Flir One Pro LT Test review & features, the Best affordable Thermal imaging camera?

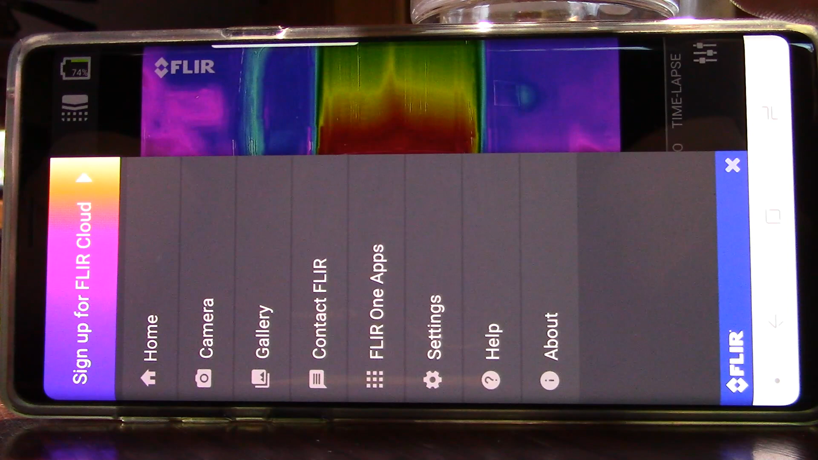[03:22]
Here I'll go into the setting mode. You can see you have emissivity, which is matte default.
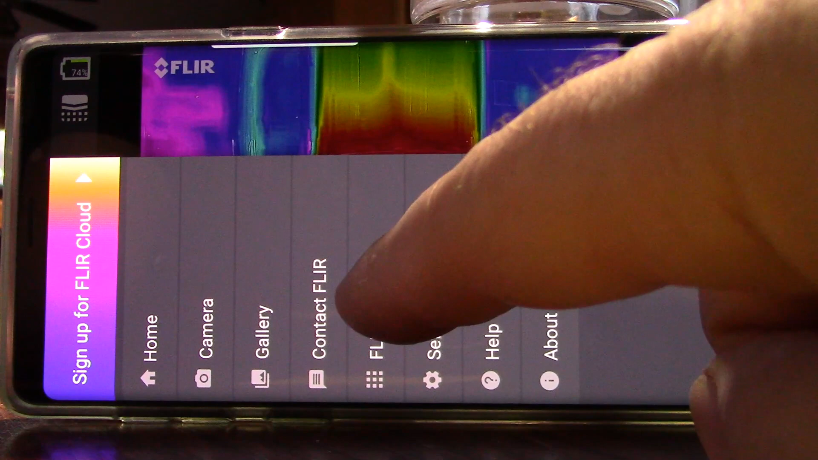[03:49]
Flir has a few specific apps that are made for this unit too, apparently.
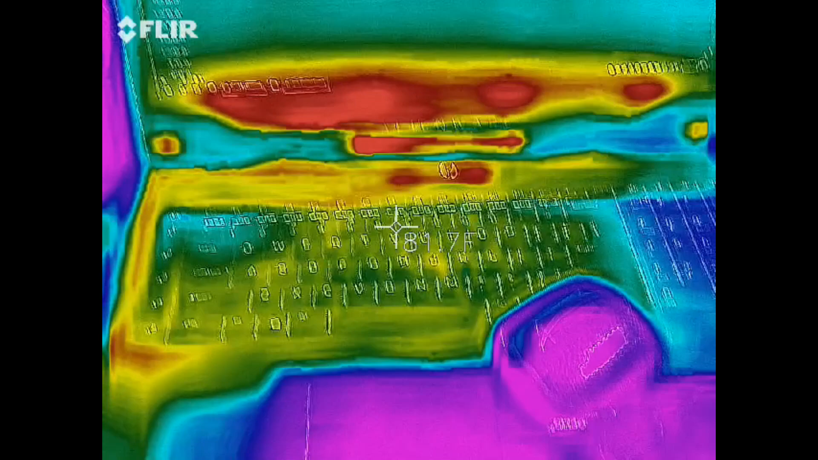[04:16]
So let's see. You can definitely see where the cold areas are.
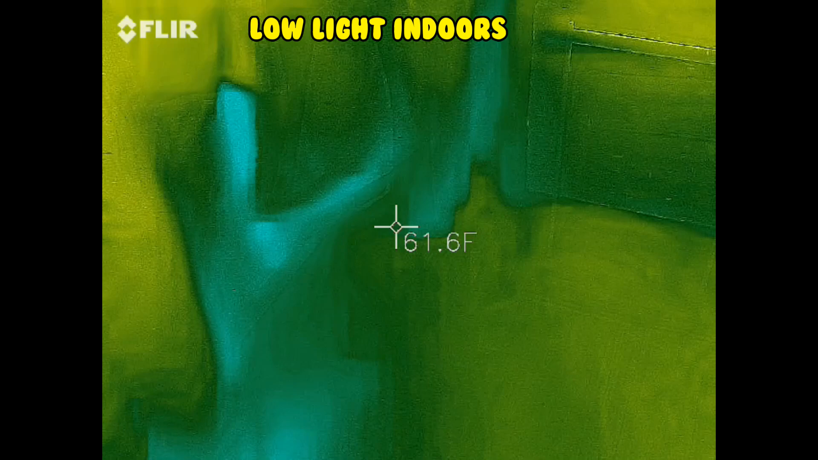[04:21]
On screen: spot 61.6°F
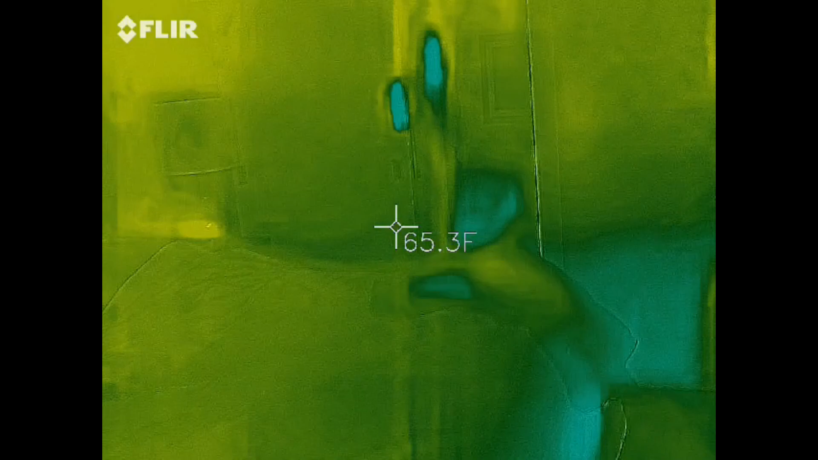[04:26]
On screen: spot 65.3°F
I'm surprised that's warm. I just picked that up at Walmart.
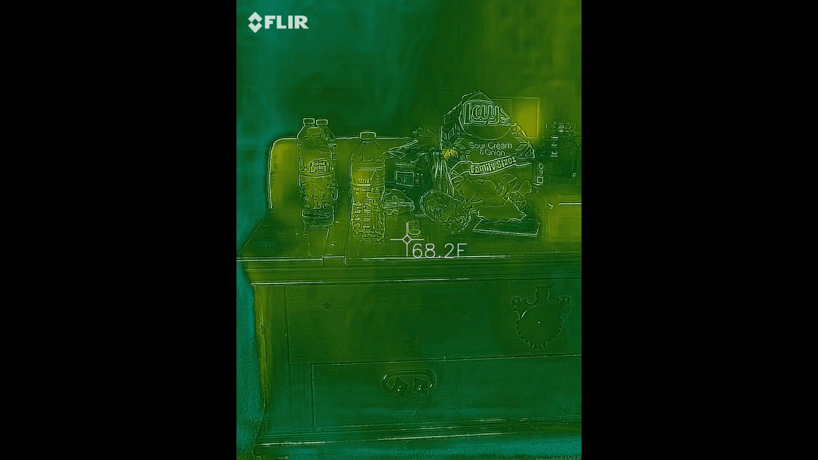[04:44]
On screen: spot 68.2°F
There's a messy table in my media room.
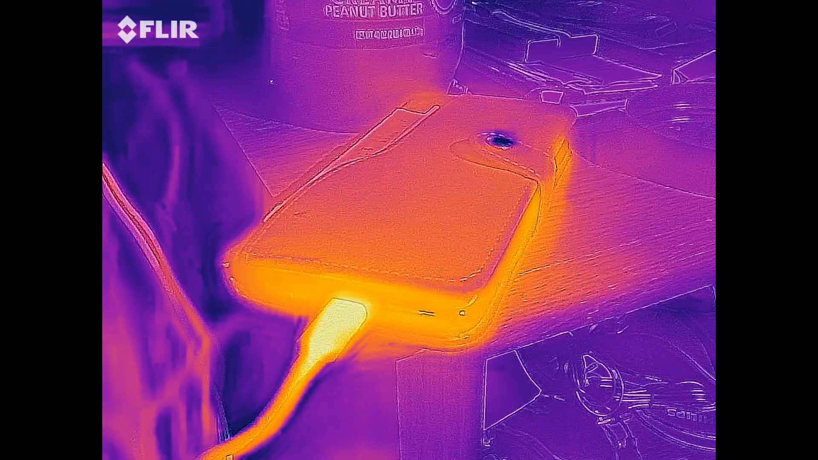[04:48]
My wife's cell phone charging. A wooden door leading to my porch.
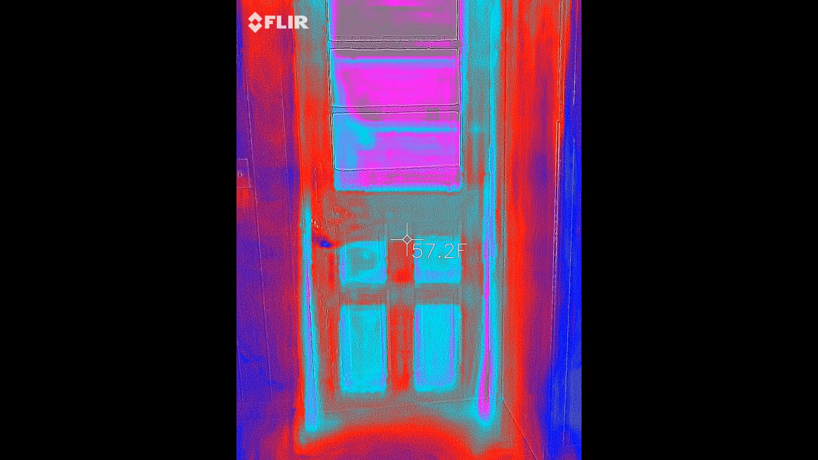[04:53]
It's actually pitch black out.
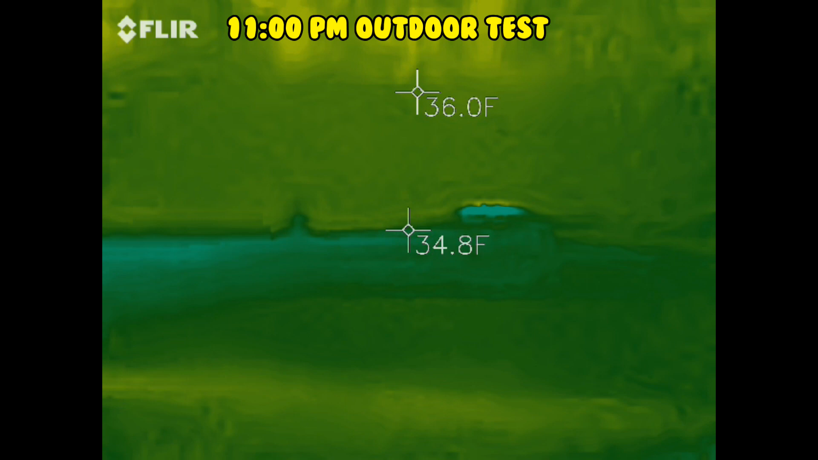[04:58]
I'm doing a little test. That's my foundation.
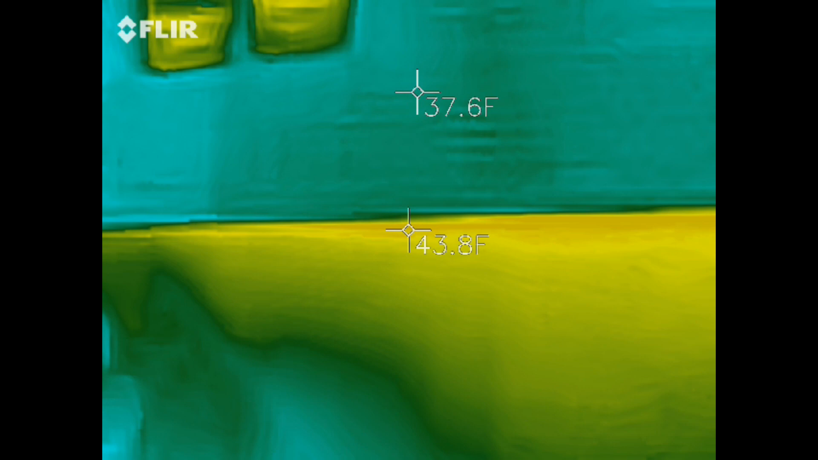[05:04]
Some windows. Oh, my chimney.
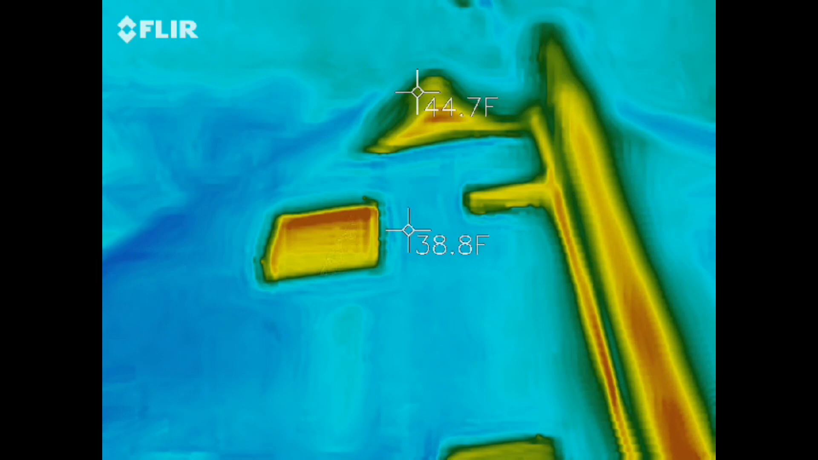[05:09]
My furnace must have been on. My cars.
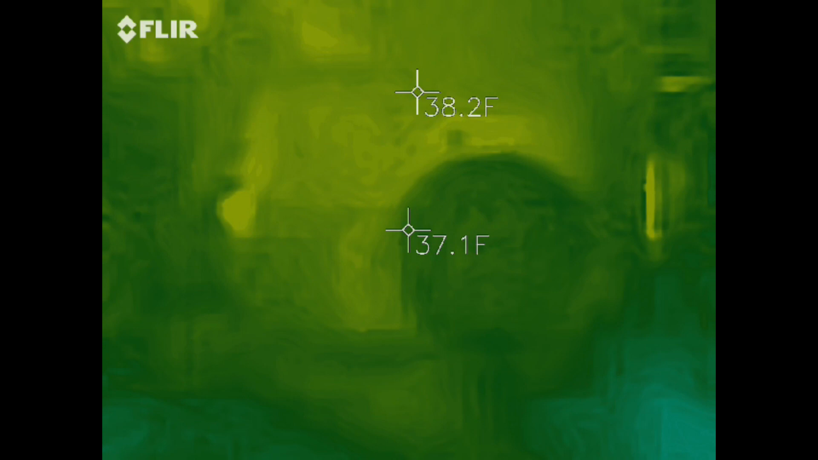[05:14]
Which have been off for a while. Let's see.
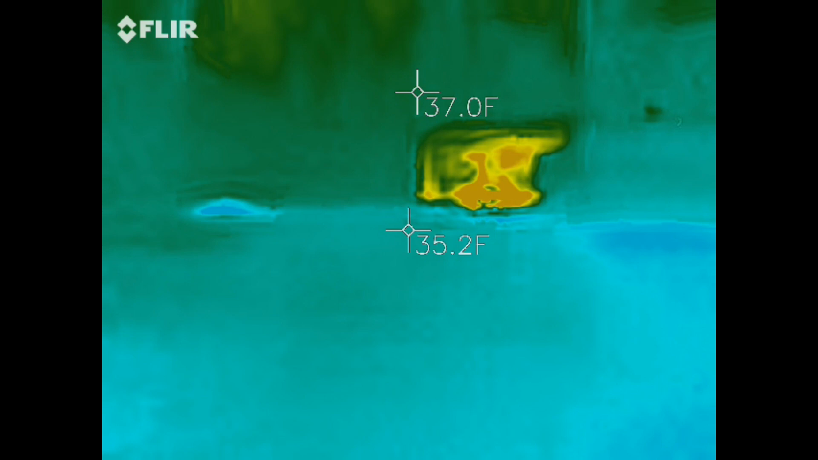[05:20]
Oh, look at that. There's my son's Jeep. He just got home.
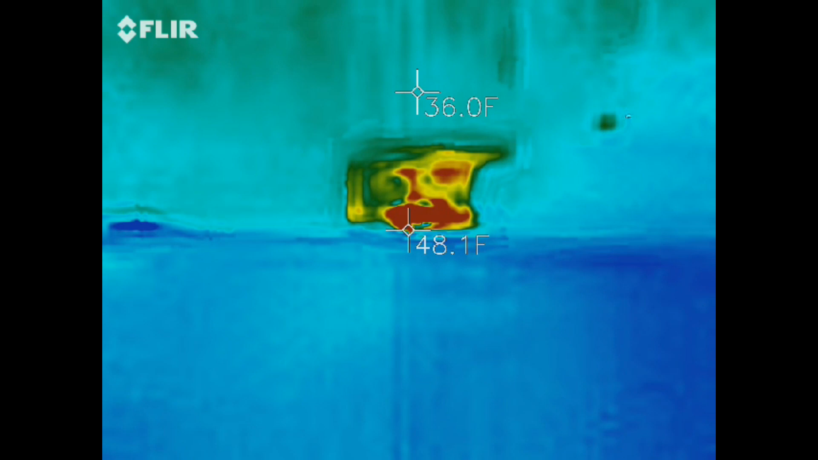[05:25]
That's pretty neat.
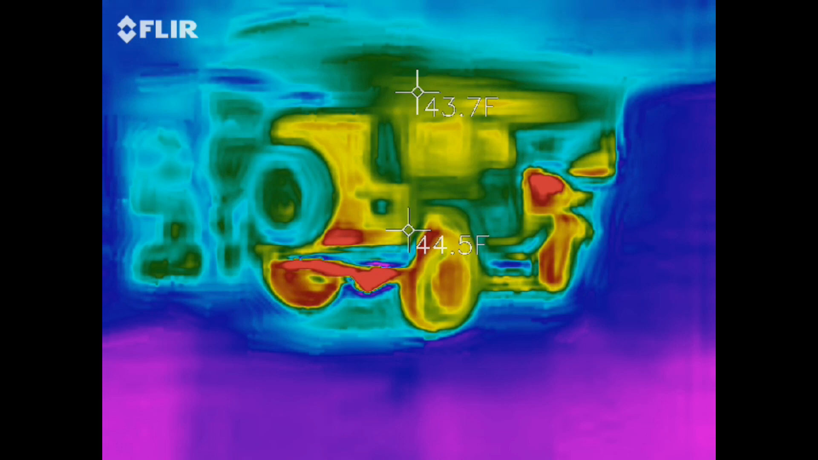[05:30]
He just got home. So you can see the heat still in there. And the heat on the drive train.
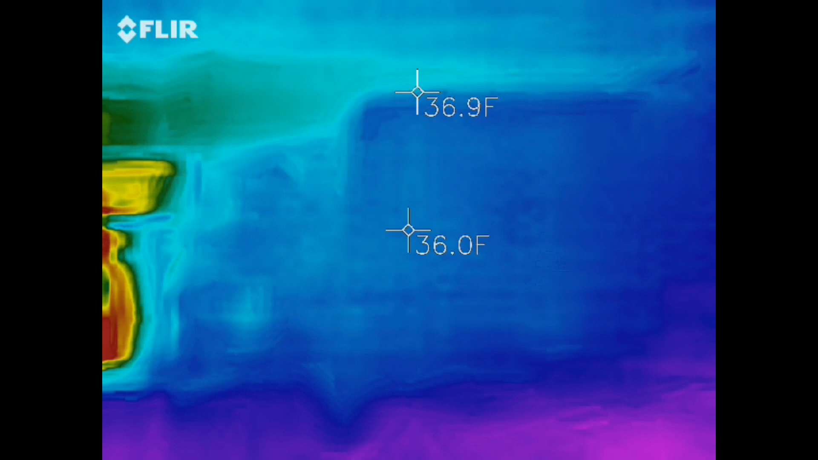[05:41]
My son's Jeep has been parked. I look back at the house. Look at all the heat.
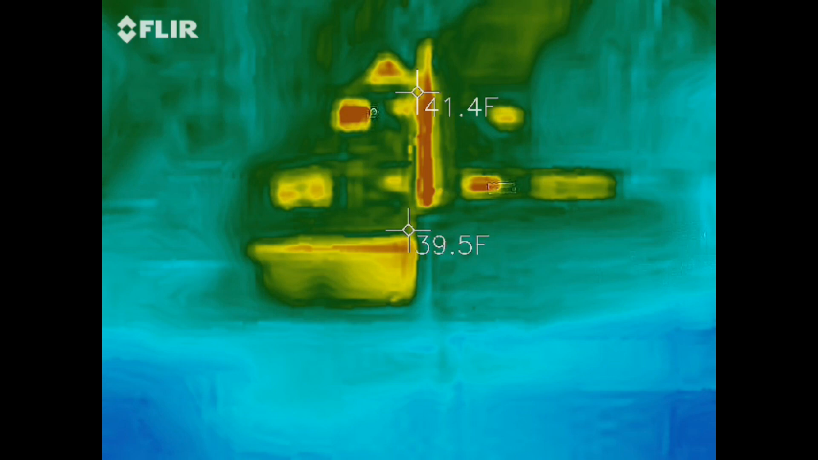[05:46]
Look at the heat coming out of my attic. Holy cow.
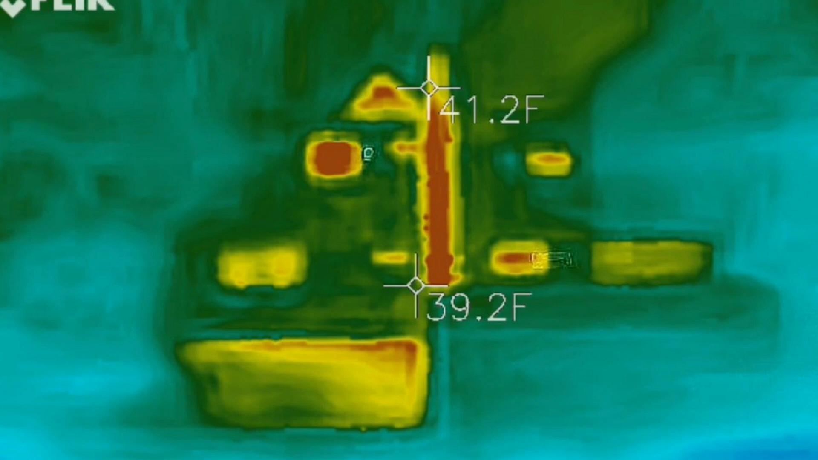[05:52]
Well, it looks like I'm going to have to get up in my attic and put this thing to good use.